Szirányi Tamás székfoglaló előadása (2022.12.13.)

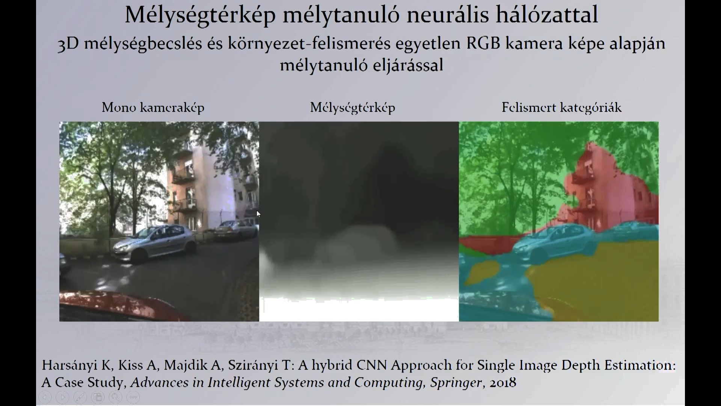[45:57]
bal oldalt van az eredeti kép, középen a mélységkép,
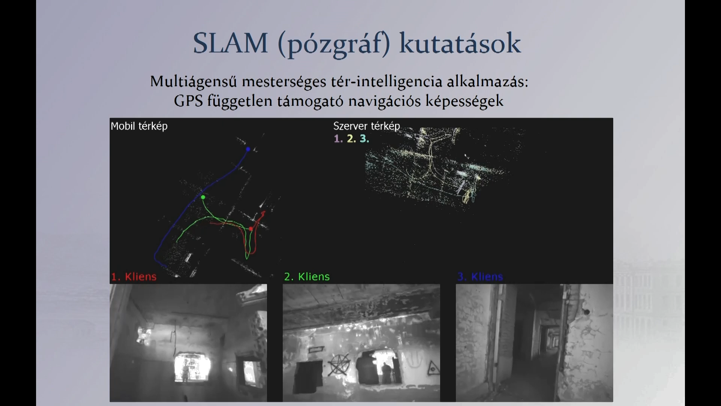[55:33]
de nincsen semmilyen GPS-i információk, bent vagyunk valaminek a mélyébe, akár barlomban is lehetnénk. És ahogy mozgunk,
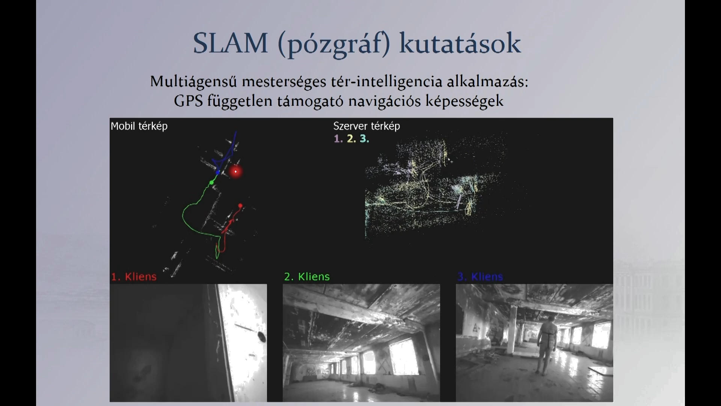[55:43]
úgy felépülnek ezek a térképezési útvonalak, itt látjuk őket.
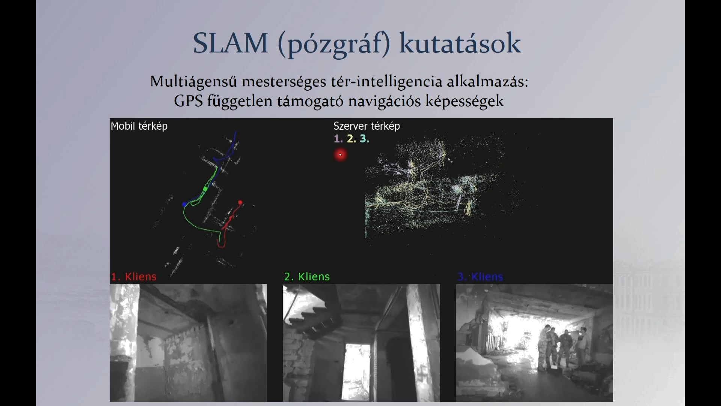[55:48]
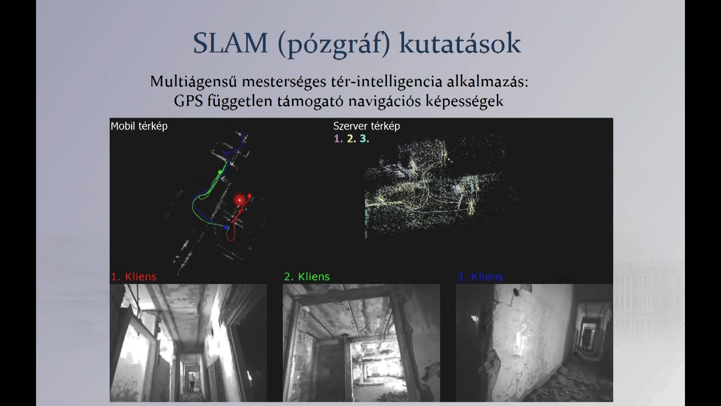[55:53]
Alkalmatán a két kolléga az egymás mellett áll, de egy fal választja el őket, amiken keresztül nincsen kapcsolatuk, viszont azzal, hogy a látvány alapján mi eljállítottuk a térképeket, így ez alapján tudunk segíteni a többieknek, vagy akár bonyolultabb esetekben be tudunk járni valamit annélkül,
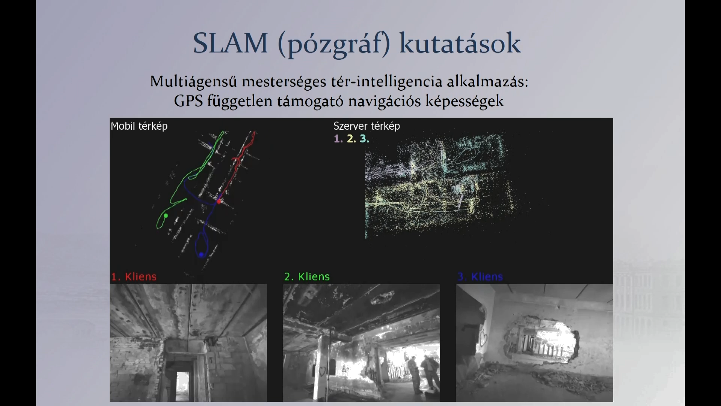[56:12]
hogy látnánk egymást, vagy pontos információnk lenne arról, hogy mikor, hol, merre mentünk, ebből tudjuk meg.
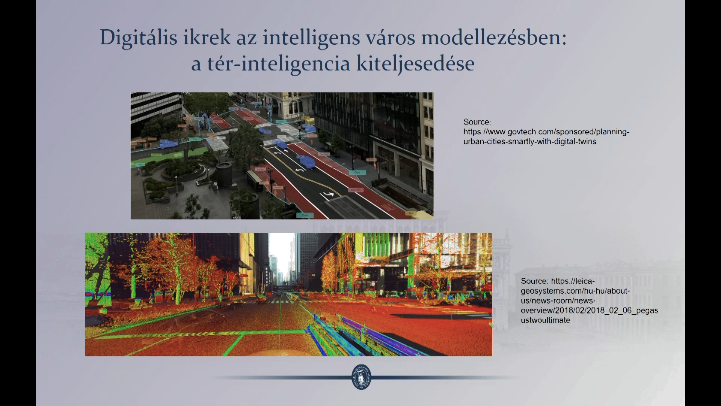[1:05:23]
aminek a pontfenhőjét állítottuk elő, és itt fent pedig egy makettet, de egy virtuális makettet, amit modernizésként tudunk használni. Nagyon fontos, hogyha van egy ilyen makettünk, az a nagyon jó beszélséseket tudunk tenni, például a közökkedési balesetek megelőzésére, a dugók megelőzésére.